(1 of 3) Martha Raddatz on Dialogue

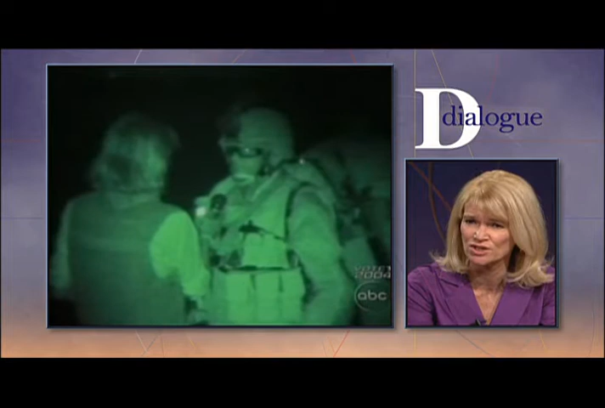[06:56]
It helps me. I mean, we're looking right there in a feint into Fallujah in the middle of the night.